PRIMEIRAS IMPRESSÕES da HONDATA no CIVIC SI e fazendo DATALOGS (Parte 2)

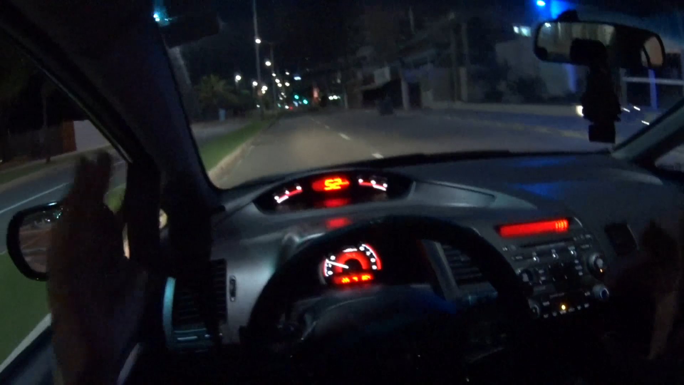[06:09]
coisas legais que dá pra fazer Se eu apertar o botão aqui Do cruise control E segurar pra baixo O RPM do carro Ele vai se tornar um medidor de AF Então olha só Apertei e segurei Olha que legal Ele tá lendo AF E...